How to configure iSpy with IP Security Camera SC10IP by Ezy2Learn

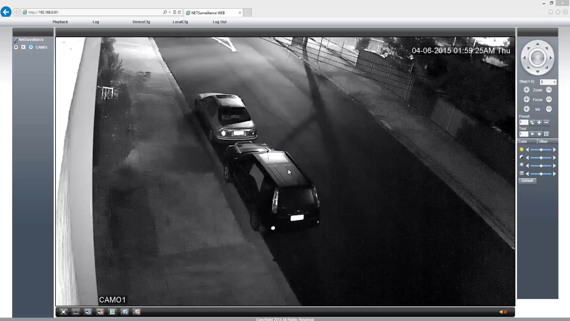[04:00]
and here you see the camera is working i have installed it outside so device config click on system and then net service and then i'm going to click on rtsp double click it and then it shows here it's enabled and support for it is double five four so i'm just going to click cancel
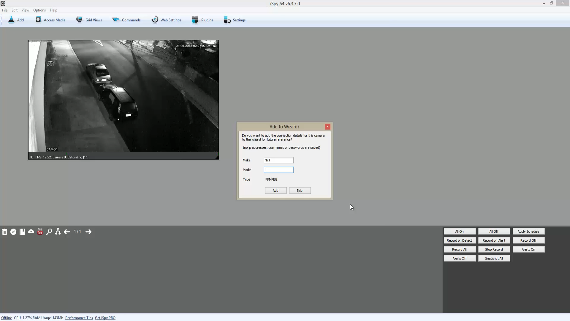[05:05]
and now it show me the video of the camera in the background and now i'm going to enter just little
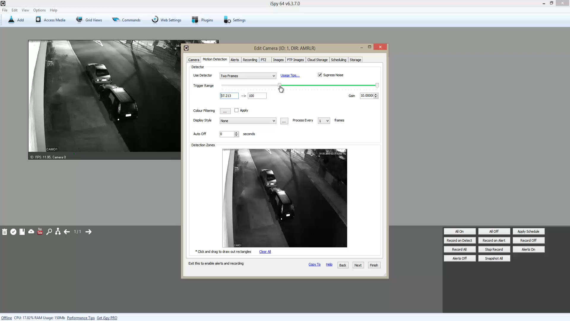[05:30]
and here actually can configure the sensor which is really really good i really like this about this program and you can actually choose the recording mode for it as well okay so now it's set on record in motion detection
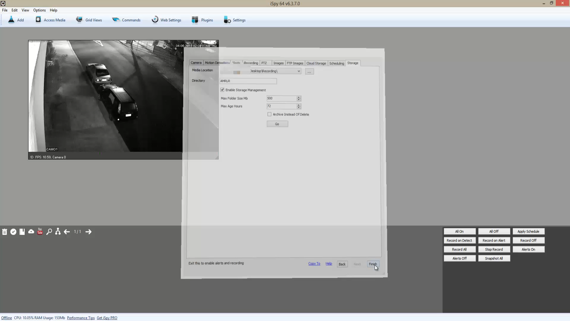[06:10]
i'm just going to double click the video so i can have a bigger image at the bottom here this is the motion detection area so i'm going to test it right now and as you can see it's detecting the movement and it's glowing red that means it's recording now and once it finish recording the video going to down there